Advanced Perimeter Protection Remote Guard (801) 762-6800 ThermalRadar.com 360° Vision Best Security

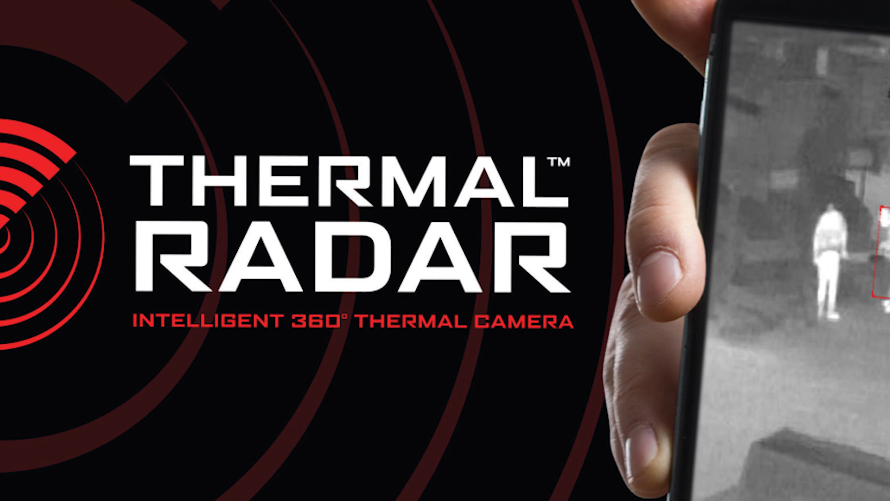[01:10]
and cost-effective solution for asset protection of your most critical business resources in a budget-constrained COVID-19 world.
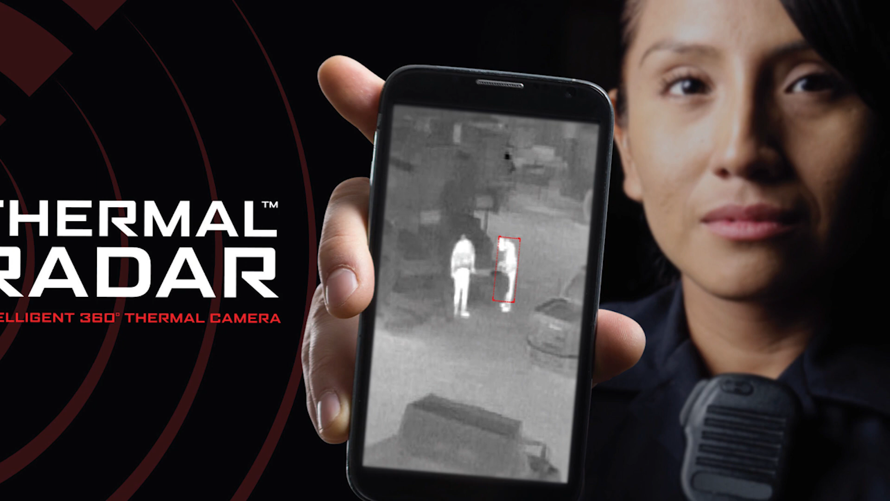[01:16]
Using the most sophisticated thermal imaging technologies available, Thermal Radar is a 360-degree solution for detecting those threats that could impact your business most.